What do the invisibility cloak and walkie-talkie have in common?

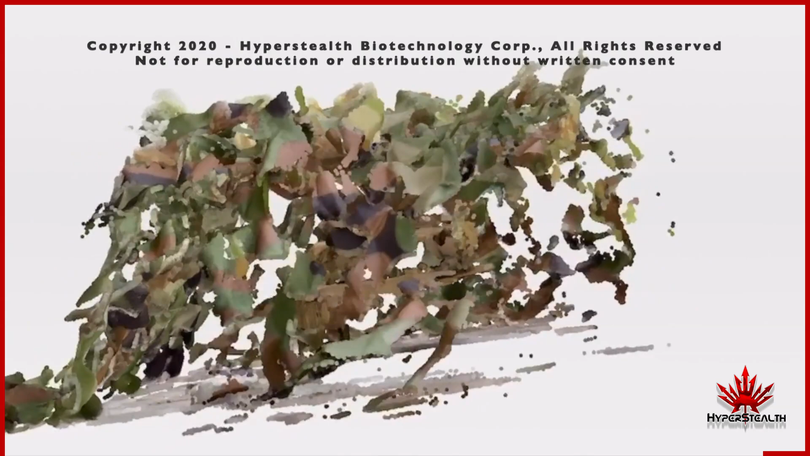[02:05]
which is 200,000 times faster than the current fastest LiDAR.